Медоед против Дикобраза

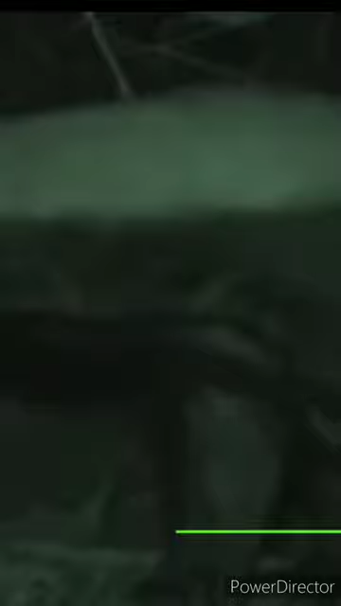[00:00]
снят в ночное время, так как ночью медоеды тоже охотятся. И, как видите, весьма успешно. Барсук унюхал гнездо дикобраза, раскопал его и принялся за вечернюю трапезу.
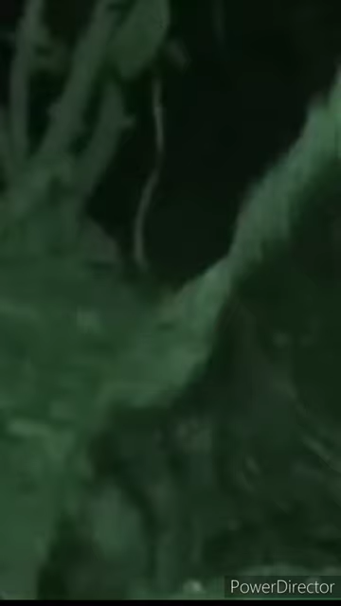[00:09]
Но тут к своему дому вернулась мама, которая бросилась защищать детишек,
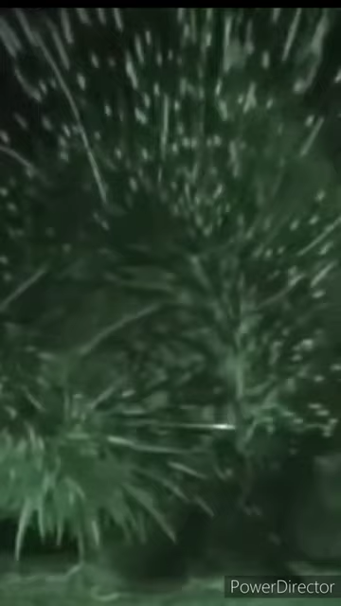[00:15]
пытаясь уколоть медоеда своими острыми иголками.
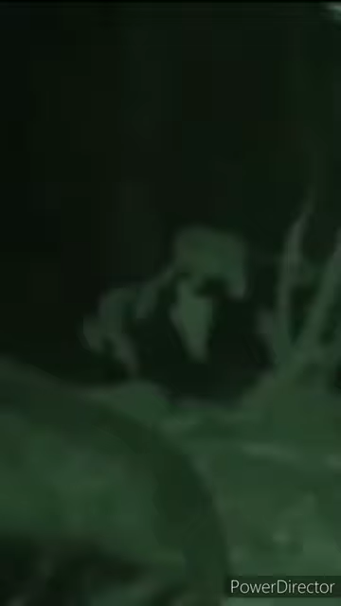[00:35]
Он продолжает заниматься своими делами и не обращает никакого внимания на взволнованную маму дикобраза. Все, что ей остается, это стоять и наблюдать, как медоед уничтожает ее гнездо.